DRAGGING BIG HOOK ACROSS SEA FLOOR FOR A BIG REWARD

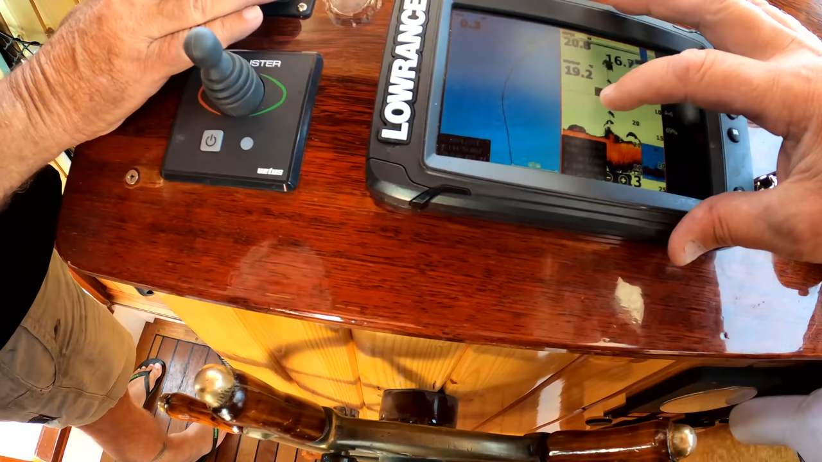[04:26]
Oh yeah. Yeah, yeah. That's what it looks like. Yep. Oh, right.
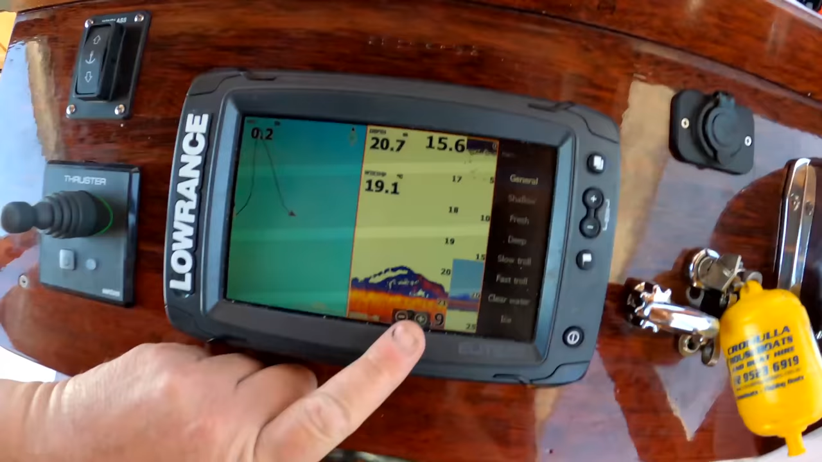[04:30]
Oh my god, oh my god. Look at this.
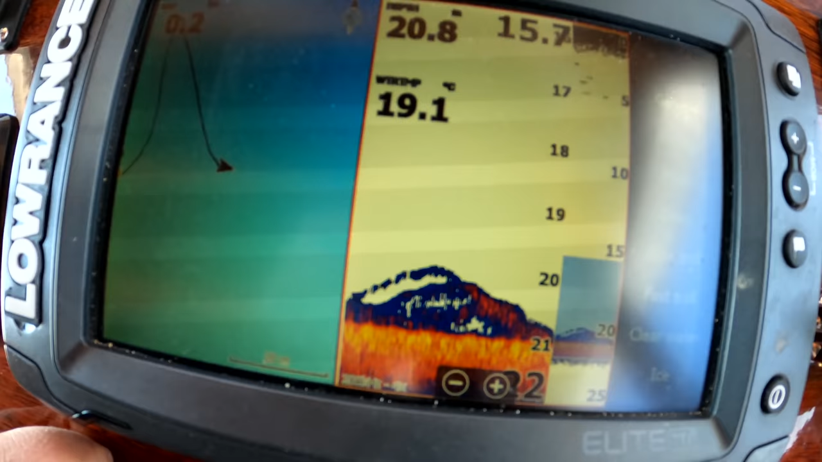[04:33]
On screen: water 19.1°C
Crazy shit. That's right on the boat. That's all I'm worried about.
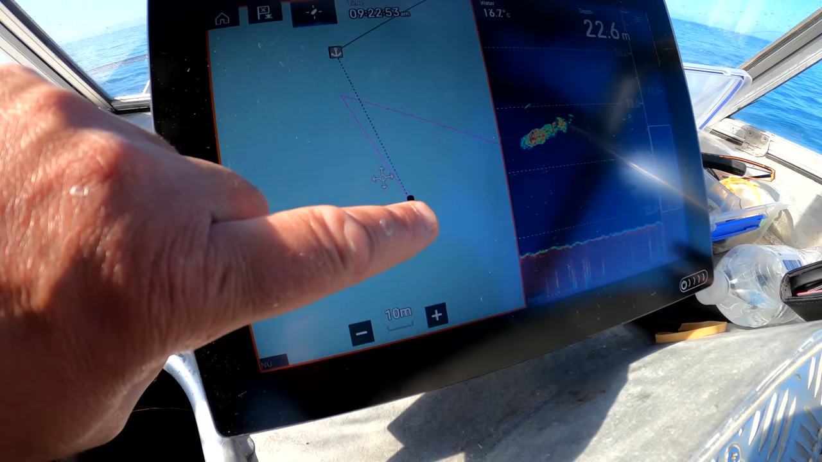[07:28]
On screen: depth 22.6 m, water 16.7°C
That's where we dropped it, and we came back here dropping the chain. So imagine that black line's the chain.
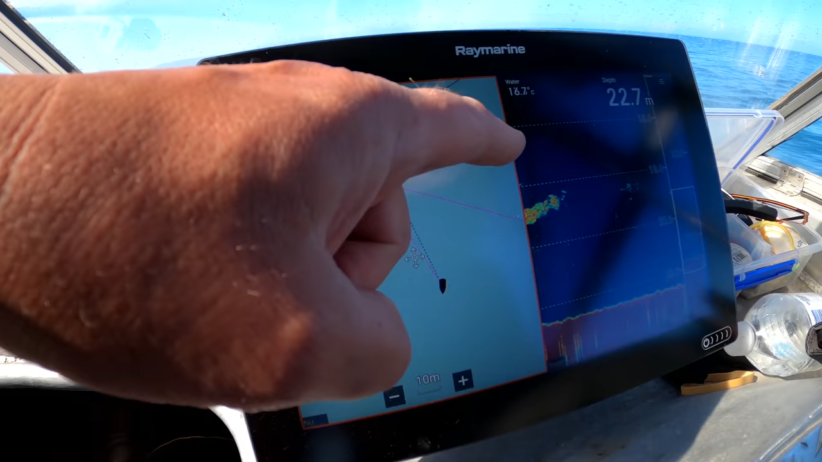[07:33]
On screen: depth 22.7 m, water 16.7°C
So we're going to have to come across here like this, intersected with the hook. So I'll take over, and you can hook, and I'll drive us up where we think it is.
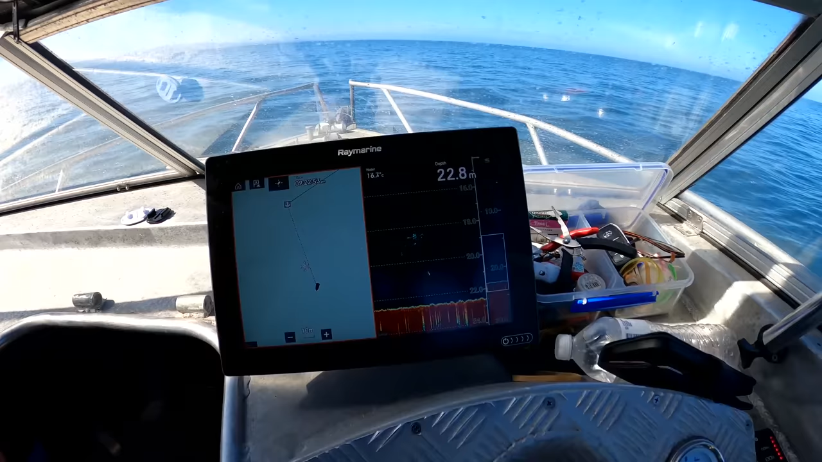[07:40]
On screen: depth 22.8 m
And I'll film at the same time. All right, well, you tell me when you want me to deploy the hook, all right?